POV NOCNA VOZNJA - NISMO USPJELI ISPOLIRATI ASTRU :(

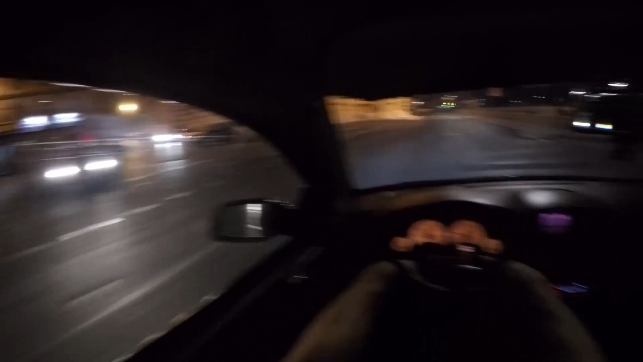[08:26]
Eto, otprilike to bi bilo to, ja sam još malo pa stigao kući, ovdje na ovoj okuci kod vijećnice često bude patrola,